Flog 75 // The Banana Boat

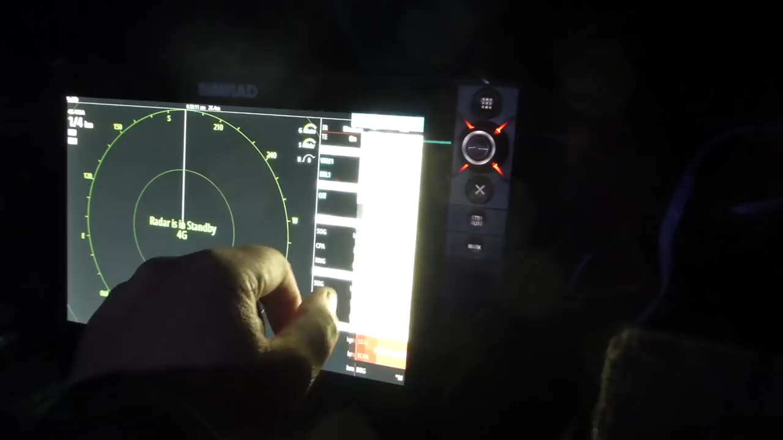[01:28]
Transmit. It's arcing up the radar now.
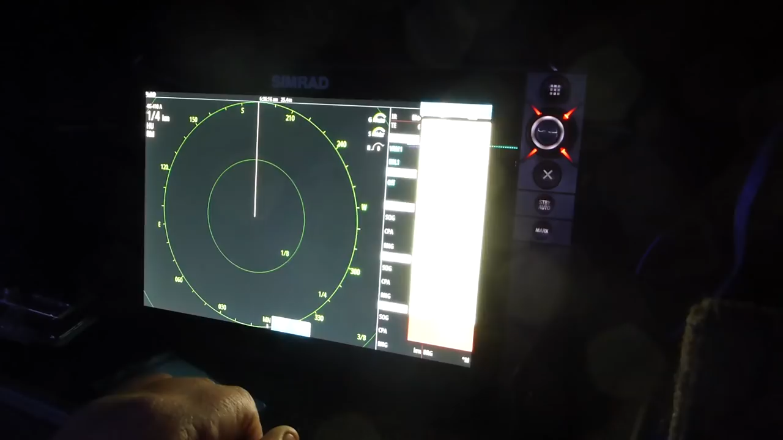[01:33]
Alright, get that off. Guard zones.